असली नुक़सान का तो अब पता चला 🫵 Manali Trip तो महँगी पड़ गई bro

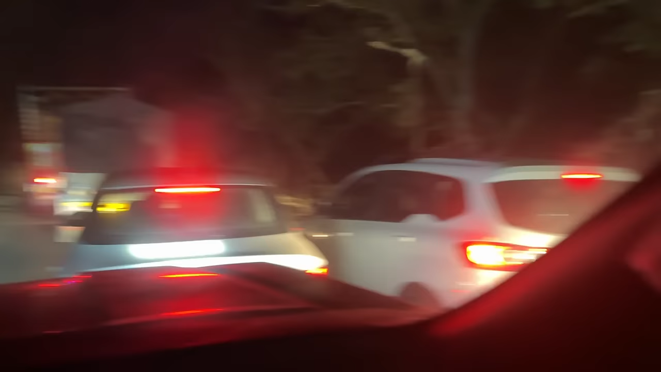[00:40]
बाई आभी पुलिस ने जैसे तैसे जाम खुलवाया है यह गने उस्यार रहे हैं भाई देखो हम तो पागल है लेन में चल रहे हैं देखो इनको
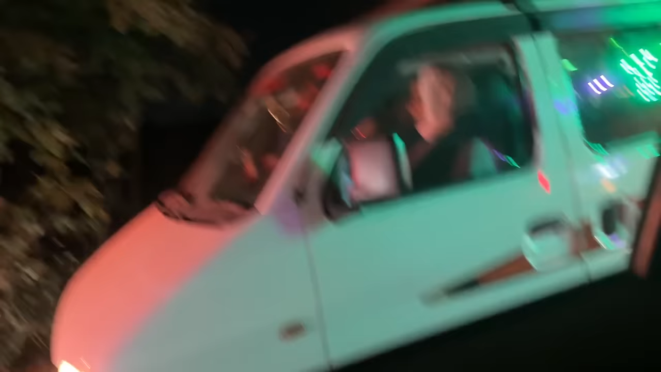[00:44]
देखो सब पूछे तक अब आप सामने से वाले वारे कवली भी नी छोड़ता यह यह बाई कते ही मतलब पंजाब
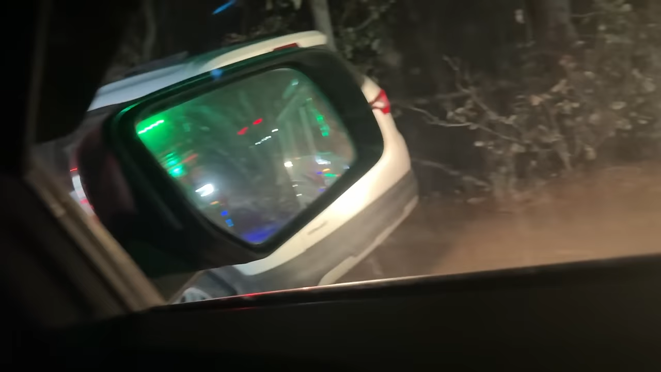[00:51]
वाले मैं क्य आप बोलू छोड़ो ट्रेवलने की कुछ सेंस होती
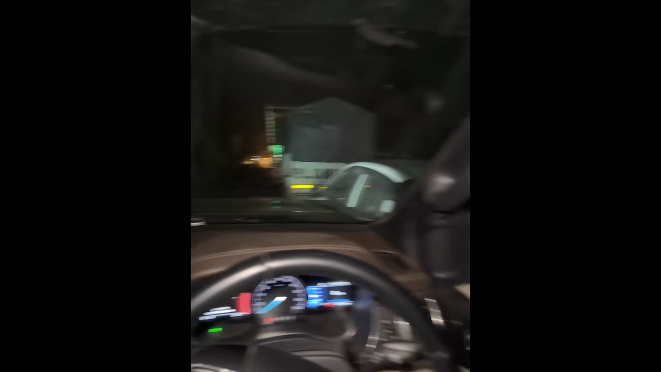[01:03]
कर रहे हैं यह लोग कर रहे हैं आगे ट्रेफिक आजाब है जटे फज्जाब को जिगह ना देने कुसने
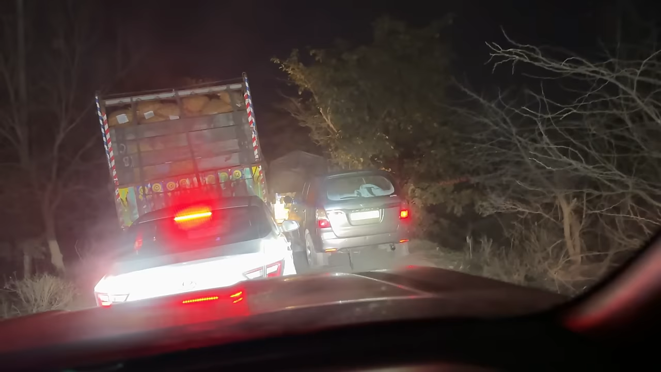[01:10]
के जटे लगा दे तकड़ो जाम पाई